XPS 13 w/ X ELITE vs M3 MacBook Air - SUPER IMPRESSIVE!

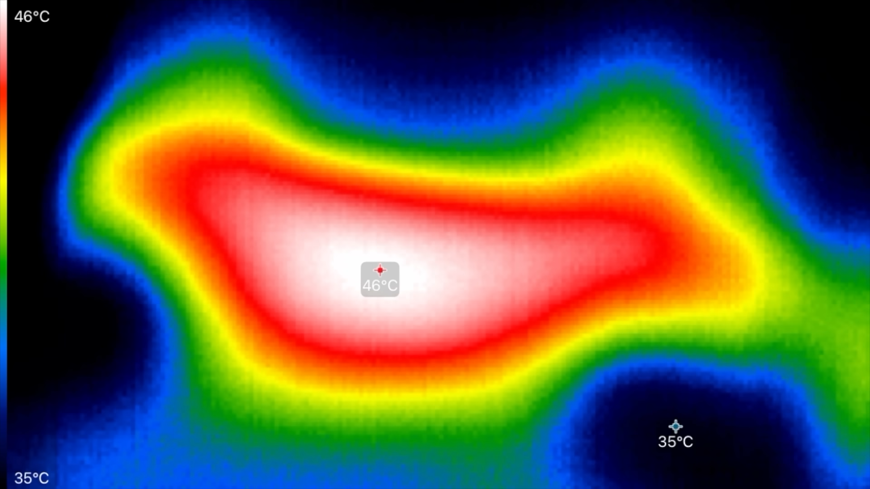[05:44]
On screen: scale top 46°C, scale bottom 35°C
the X Elite we're at 45 46 degrees Celsius and on the MacBook we're at